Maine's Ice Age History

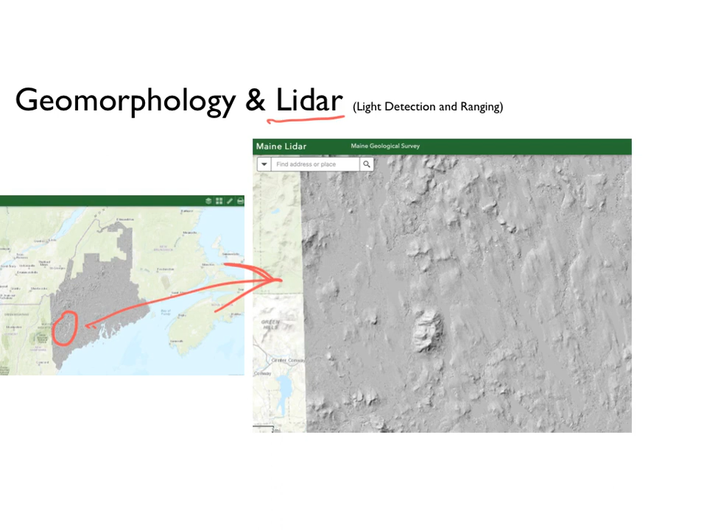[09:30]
This area right here, I've blown up over here, and using LIDAR, where you've got sophisticated light detection and raging, basically lasers shooting through even the vegetation, to be able to see what the actual ground looks like, you can see that all of the land in this area, is oriented in this direction.